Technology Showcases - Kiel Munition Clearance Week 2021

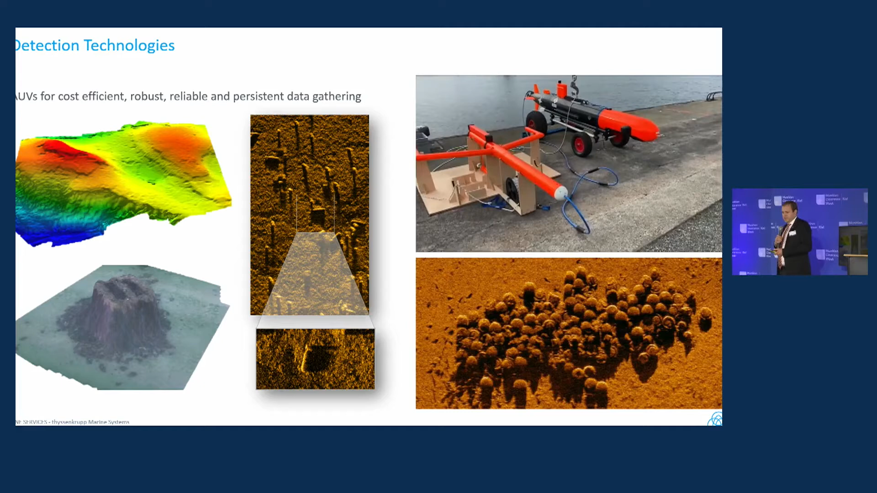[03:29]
And this was one big challenge we tried to face to keep up with market available technologies as even possible.
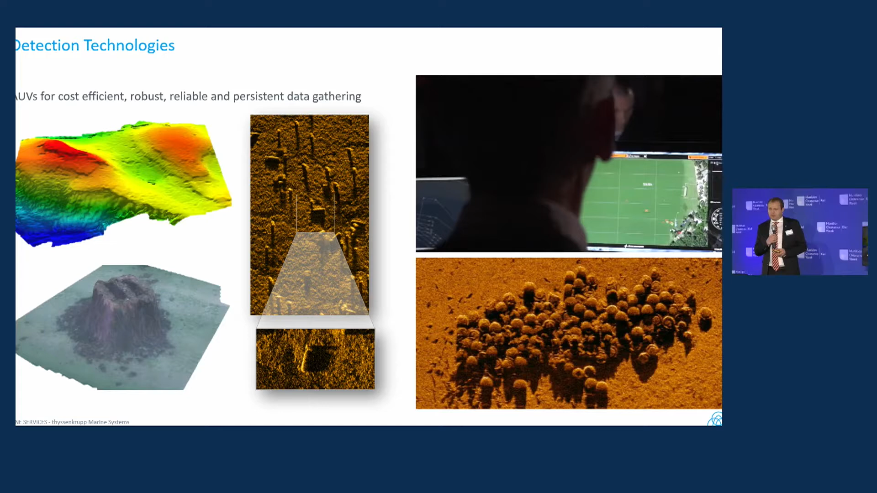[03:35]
The main goal was not to reinvent the wheel. So what you see here is our AOV solution.
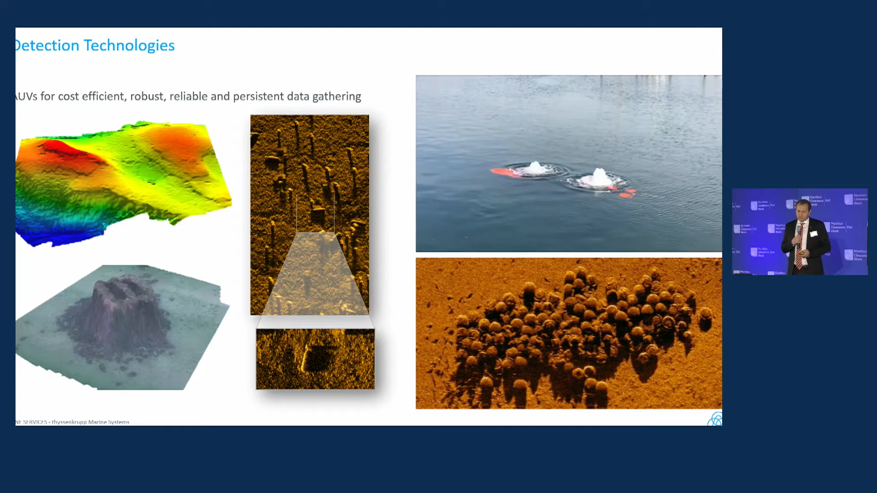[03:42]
We have two of them. There's many more built, but two of them are rented out to commercial operators as well for meanwhile like four years.
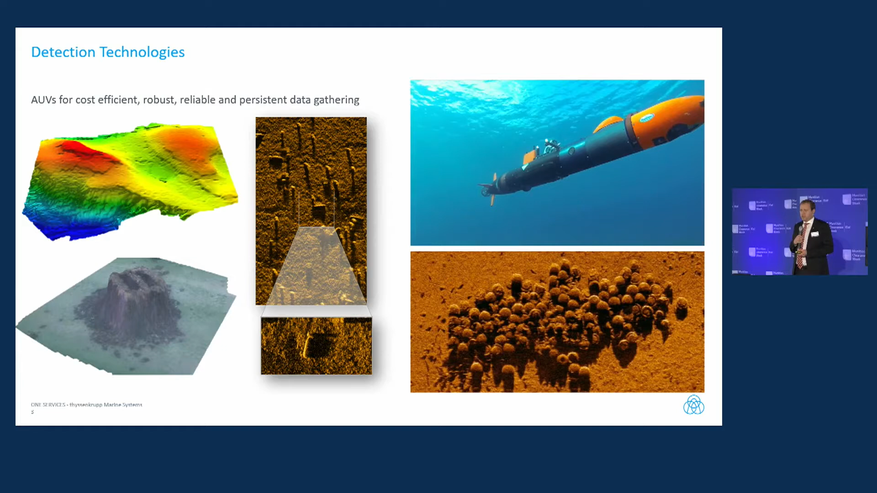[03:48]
And by our history, munition clearance is for sure one of our big targets with these systems and capabilities. What you see in here is a picture from the Kohlberger Heide.
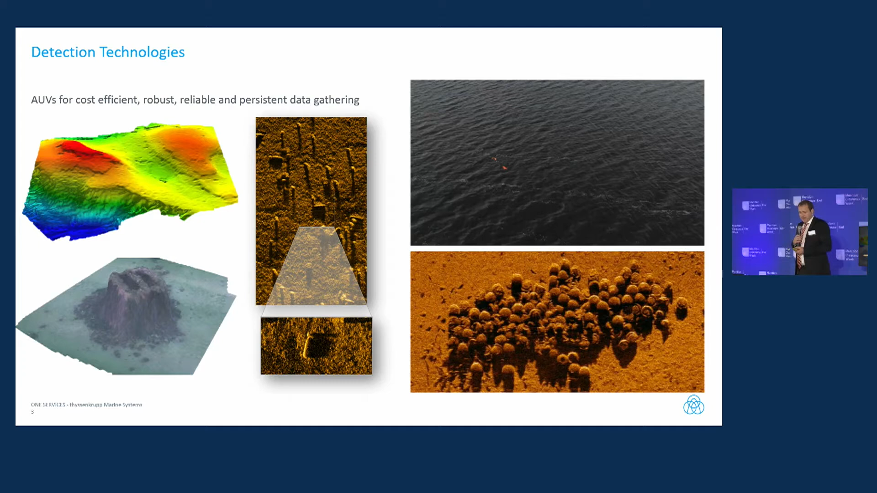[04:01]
Yeah, next stage was how to remove stuff, and this is by far not our challenge.
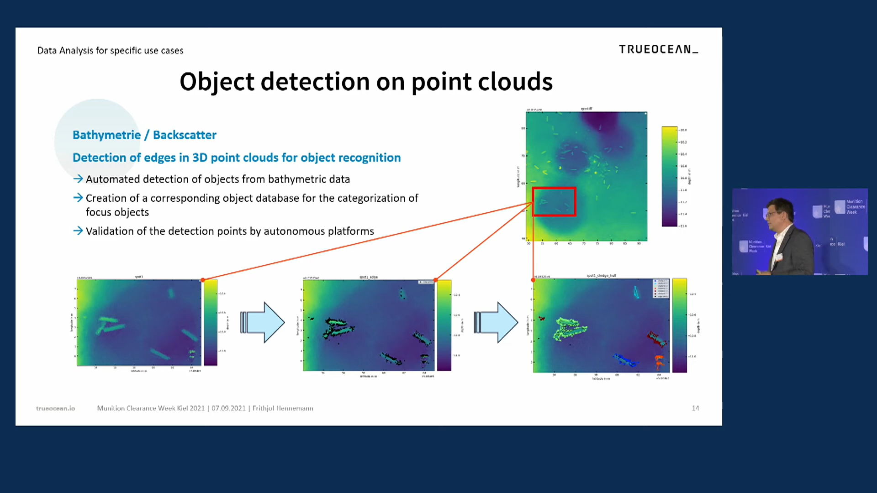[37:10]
identify objects in the data I have without transferring this in a 2-day mosaic for example directly in the 3D point cloud another use case example is also to do this with magnetic objects